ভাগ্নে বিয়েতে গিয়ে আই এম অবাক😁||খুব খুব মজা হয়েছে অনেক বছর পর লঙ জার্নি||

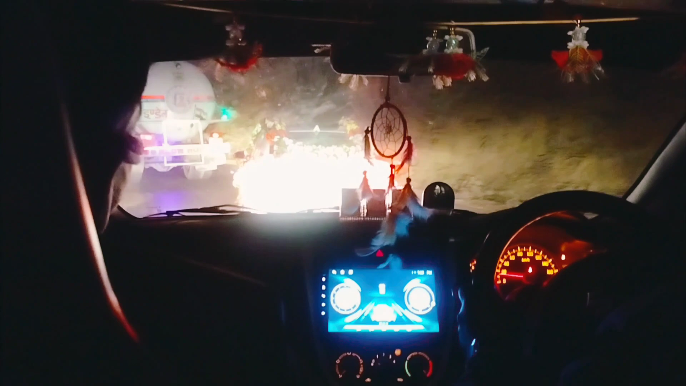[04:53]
शोसुर्म आएकटा गारी ते आछे एदेखो बोरेर गारी तो एखने आमड़ा आछे पाहारे राष्ता ठीकाचे बोर मोड़ा ते आछे जे पाहारे राष्ता ता शेटा होलो बोर